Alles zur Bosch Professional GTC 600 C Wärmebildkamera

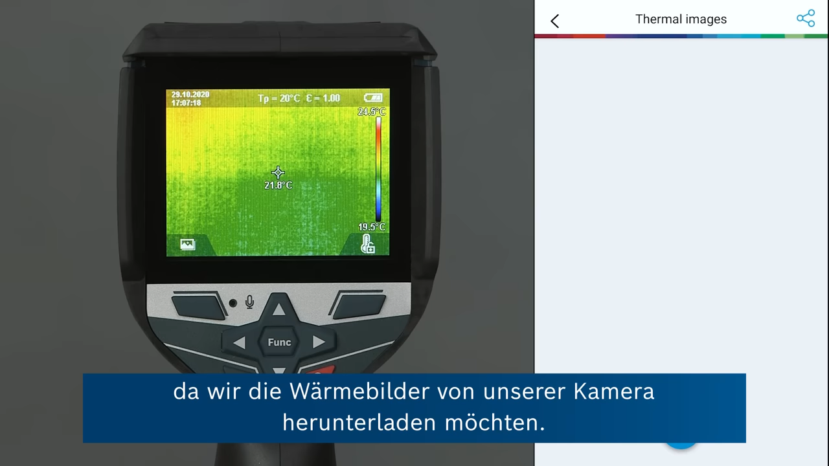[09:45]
On screen: spot 21.8°C, scale bottom 19.5°C
Now we go on plus to start the download process,
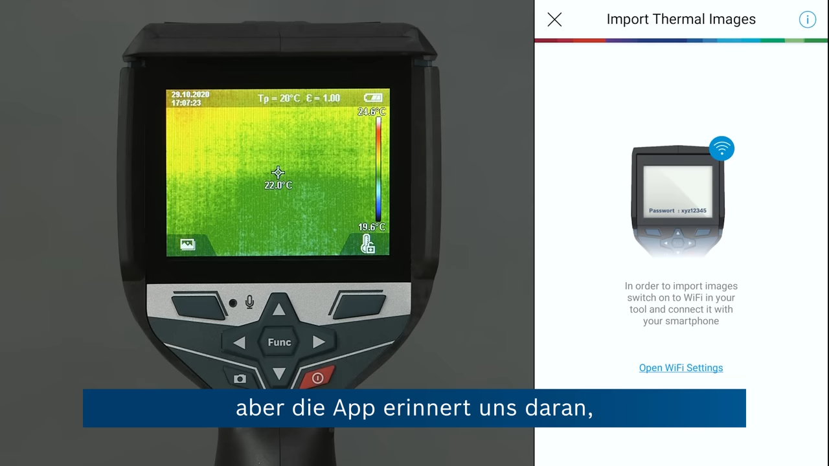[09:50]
On screen: spot 22.0°C, scale bottom 19.6°C
but now the app will remind us that we have to connect to the Wi-Fi hotspot of our device first.
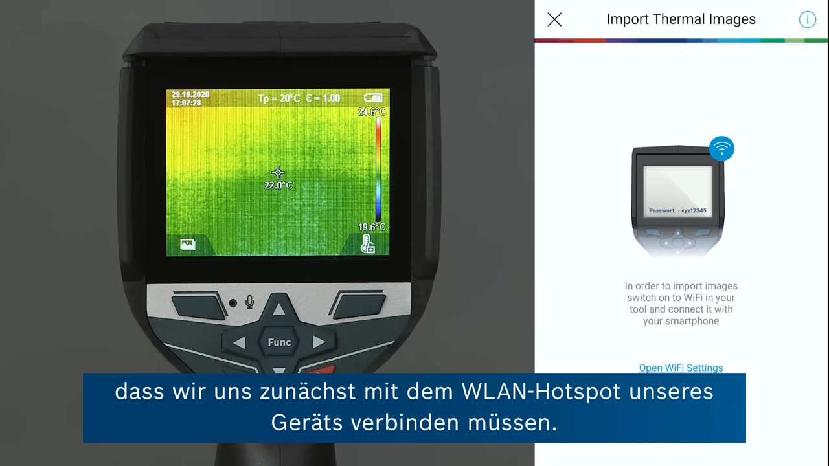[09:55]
On screen: spot 22.0°C, scale top 24.6°C, scale bottom 19.6°C
Now on the tool,
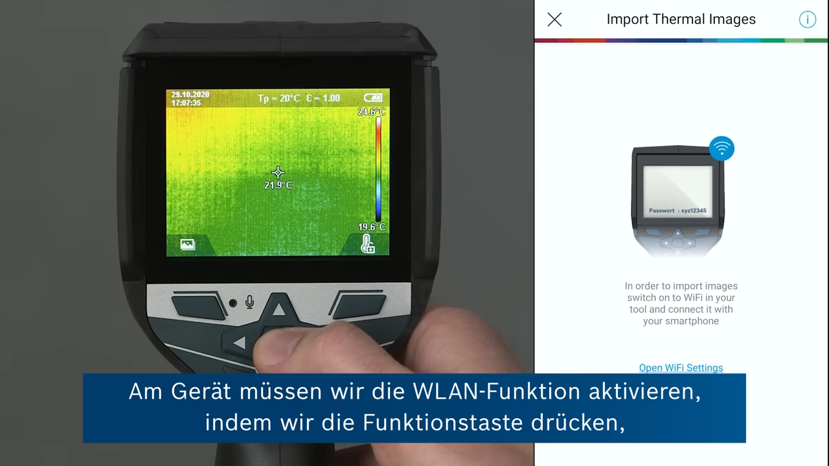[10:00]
On screen: spot 21.9°C, scale bottom 19.6°C
we have to activate the Wi-Fi function by going on the function key, going to the main menu, then down to Wi-Fi and turning Wi-Fi on.
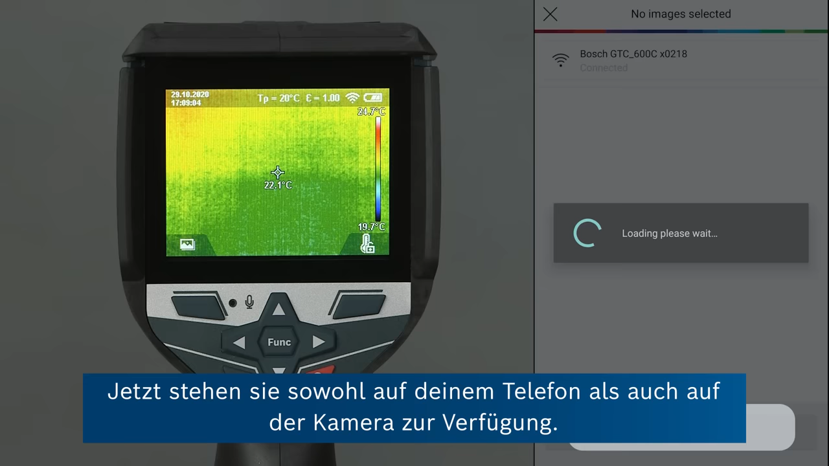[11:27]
On screen: spot 22.1°C, scale top 24.7°C, scale bottom 19.7°C
Now you can see all the thumbnails of the downloaded images.
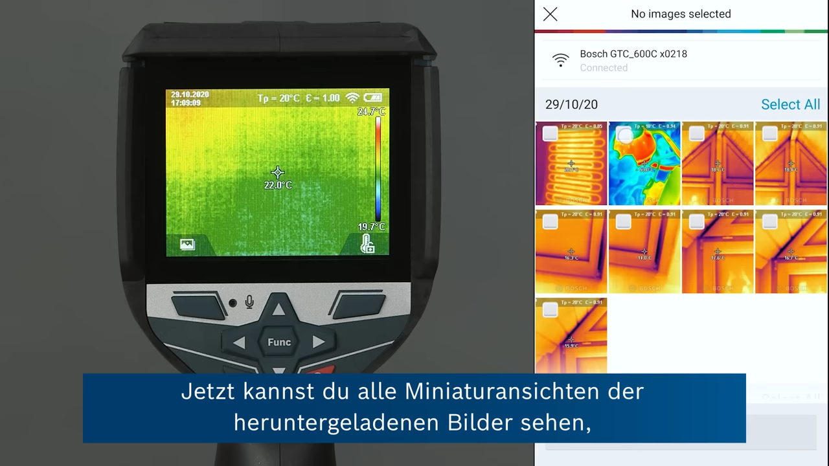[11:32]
On screen: spot 22.0°C, scale top 24.7°C, scale bottom 19.7°C
And we can select those that we would like to add to our project by tapping import.
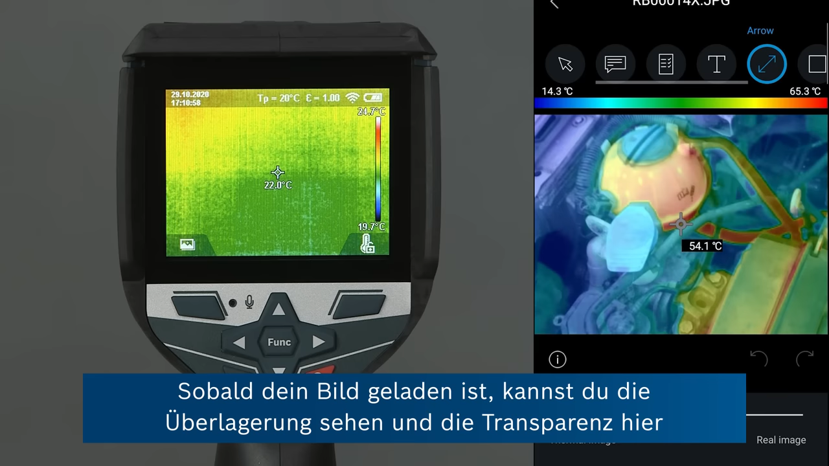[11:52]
Now once your image is loaded, you can see the overlay and change the transparency here with the slider at the bottom between the thermal image view and the real image view.
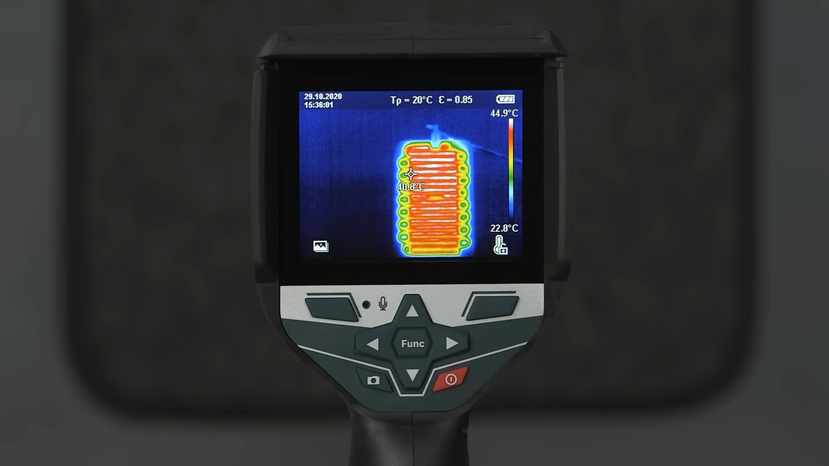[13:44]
On screen: scale top 44.9°C, scale bottom 22.8°C
In order to demonstrate the basic functions of the camera, we're recording a thermal image here of the heating mat again.
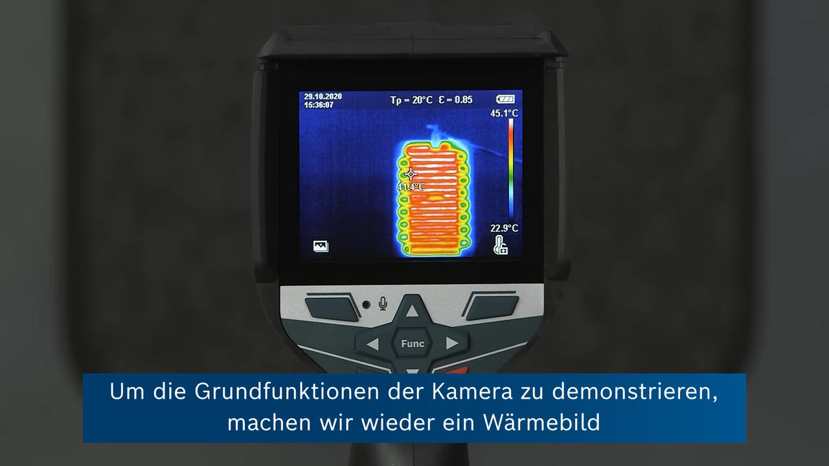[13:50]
On screen: scale top 45.1°C, scale bottom 22.9°C
And we can see the home screen with the full thermographic image.
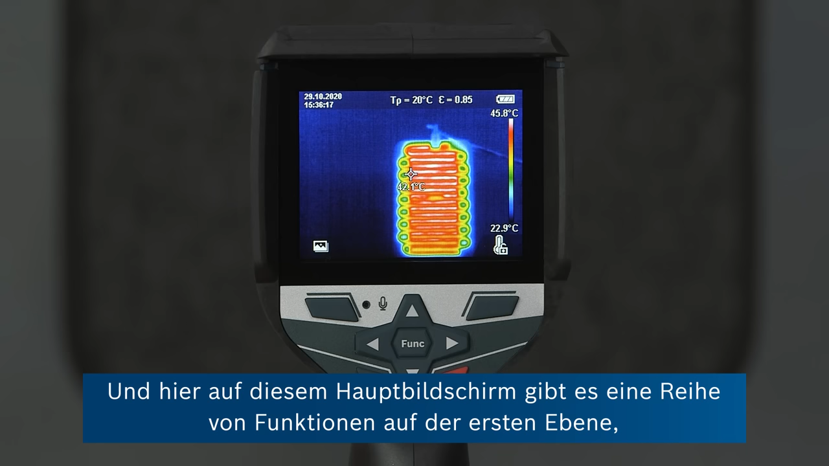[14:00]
On screen: scale top 45.8°C, scale bottom 22.9°C
And here on this home screen, there are a couple of first layer functions that we can access directly by pressing the arrow keys. So the first function is that we can access with the right
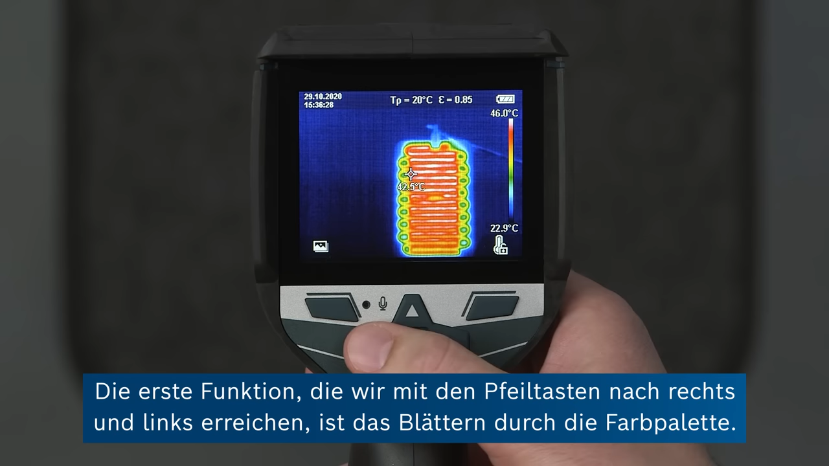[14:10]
On screen: scale top 46.0°C, scale bottom 22.9°C
and left arrow keys is cycling through the color palette. So we've got a choice of different color palettes that we can use to highlight different
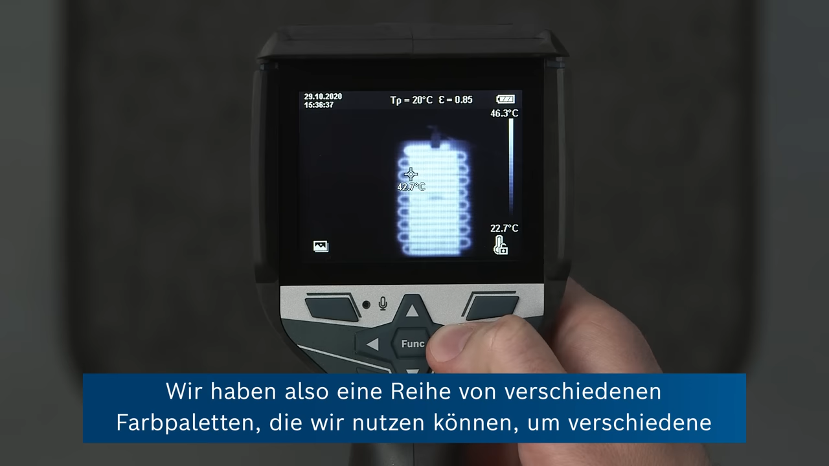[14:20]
On screen: spot 42.7°C, scale top 46.3°C, scale bottom 22.7°C
features of our image of interest. And this hot cold palette is new in the GTC 600C.
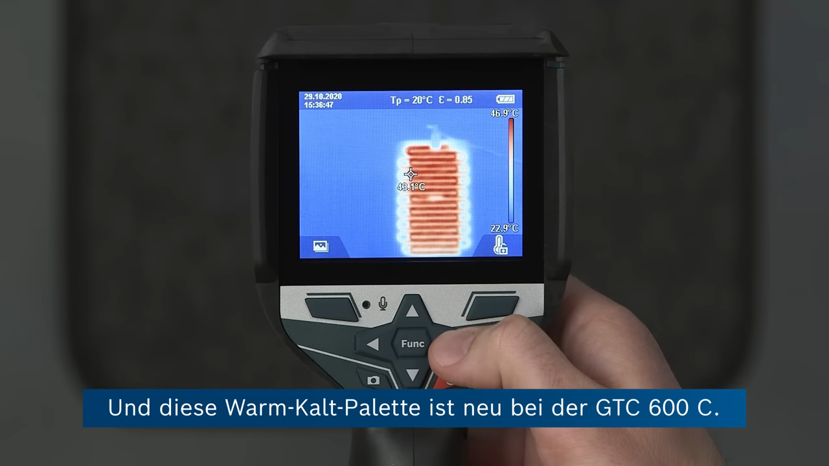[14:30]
On screen: scale top 46.9°C
The second basic function that we can access using the up down arrows is changing from the full image
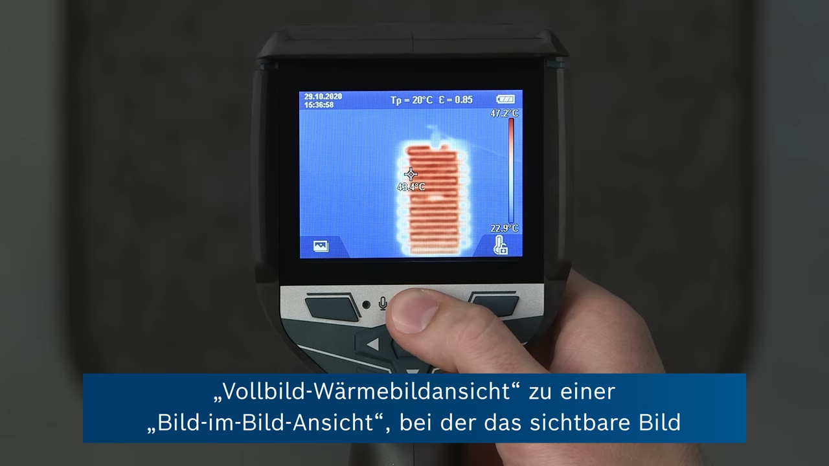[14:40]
On screen: scale bottom 22.9°C
thermal view to a picture in picture view, where we can see the photographic image on the outside for more context. Pressing up again gives us a smaller picture in picture view.
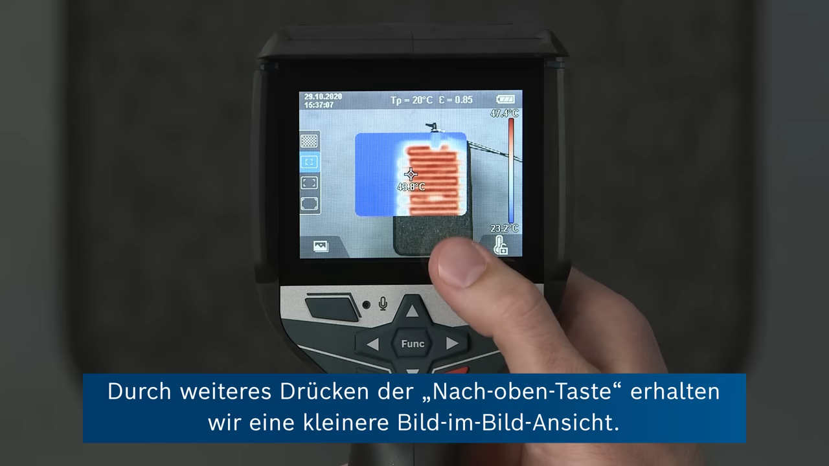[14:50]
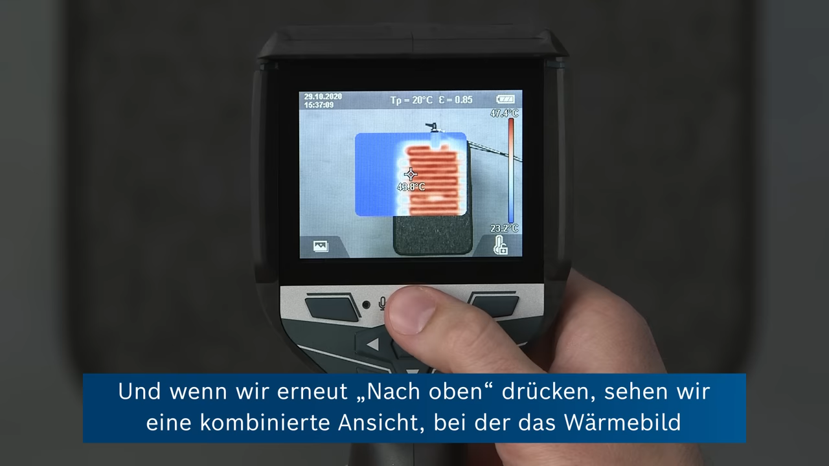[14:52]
On screen: scale bottom 23.2°C
And if we go up again,
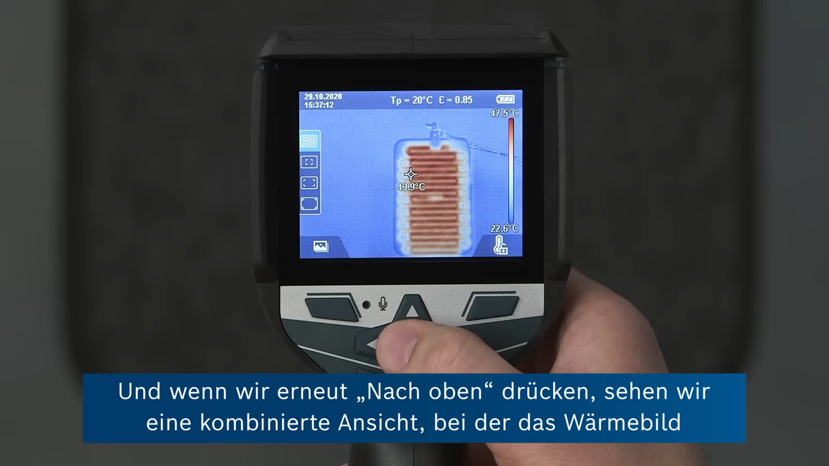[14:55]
On screen: scale top 47.5°C, scale bottom 22.6°C
then we can see a combined view where the thermal image is superimposed on top of the photograph.
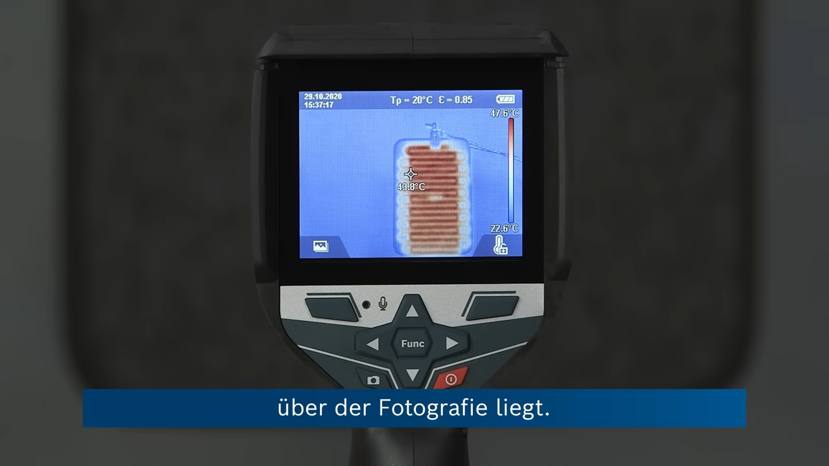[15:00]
On screen: scale top 47.6°C, scale bottom 22.6°C
Then we'll go back to the full view.